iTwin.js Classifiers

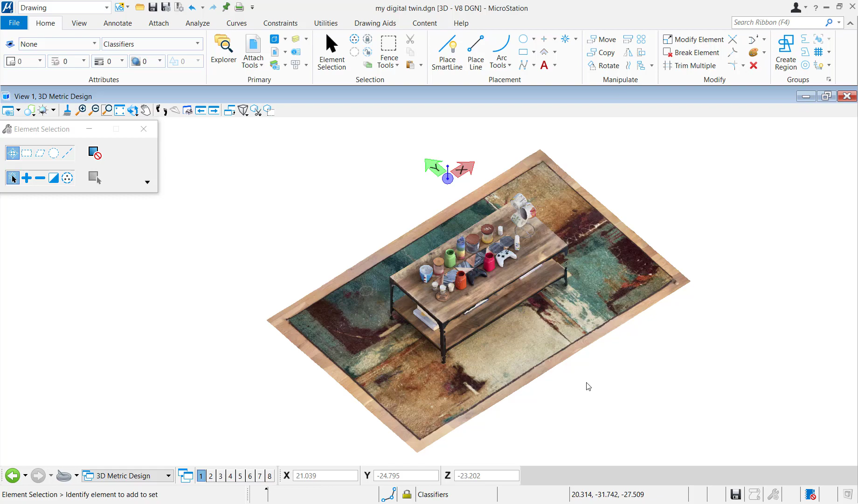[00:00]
Alright, so before we can start classifying the elements in the model, first we need to identify what exactly we're classifying. So let's take a little tour of this city.
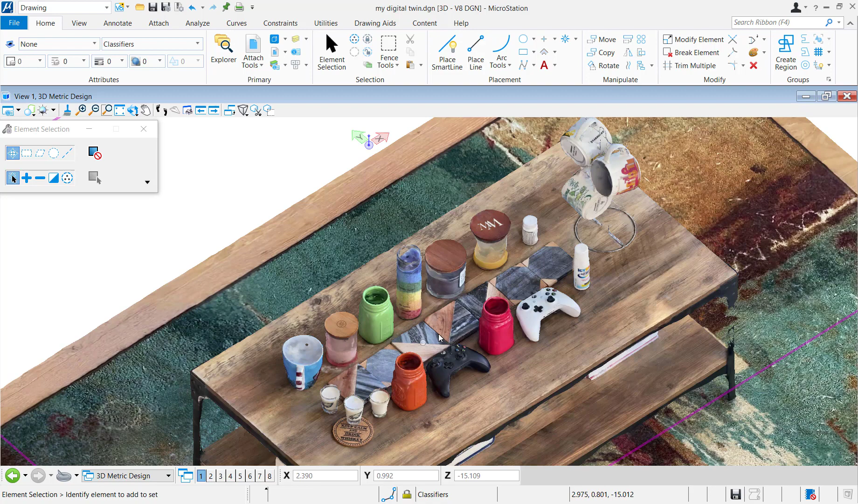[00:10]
So it's designed to be one street as you can see and we have a bunch of different glasses and cups and all these things around it which are supposed to represent buildings.
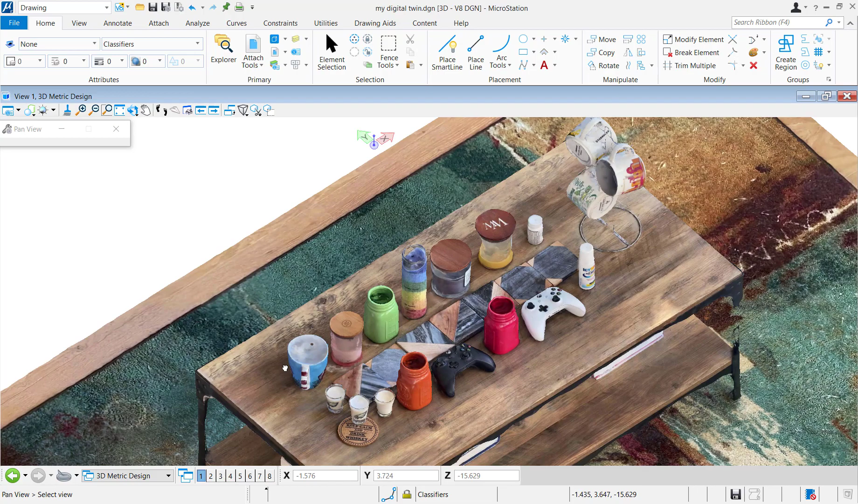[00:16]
So right over here we have a cup from Mississippi State University.
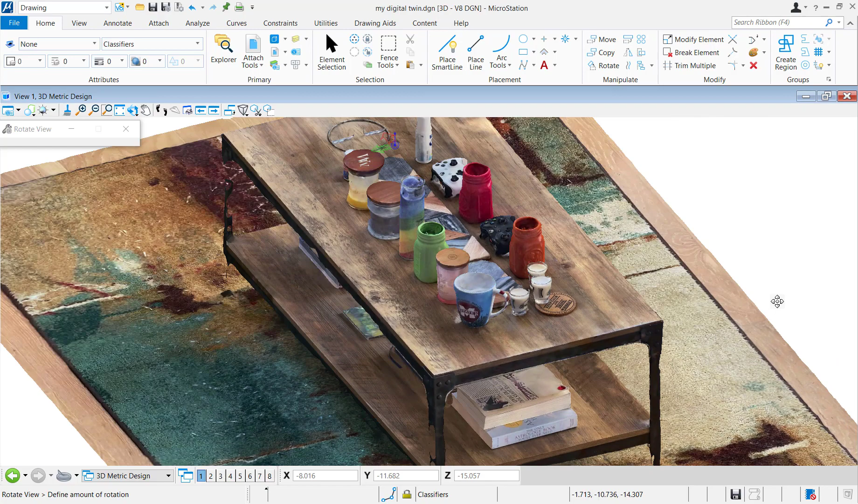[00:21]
That's the college I went to, Hill State. So that will be our college building in town and right across from that you can see some shot classes. So we'll make them bars which makes sense.
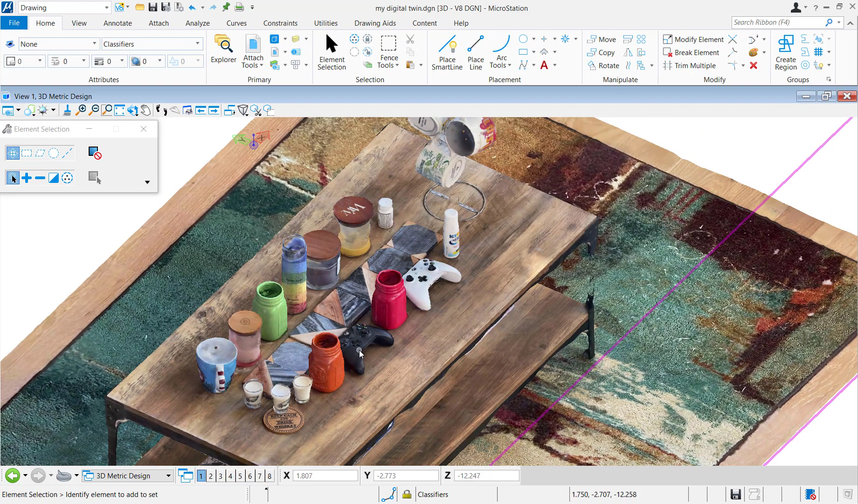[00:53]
Moving on we have Icy Hot. That's gonna be our hospital.